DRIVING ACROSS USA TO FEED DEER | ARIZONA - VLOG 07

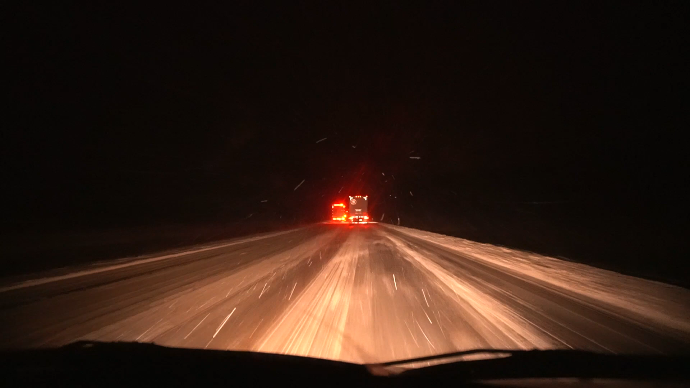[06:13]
It's snowing. And we are well aware of that, because this is not our first trip. It's always snowing in this section for about an hour or two. You just drive super slow up here.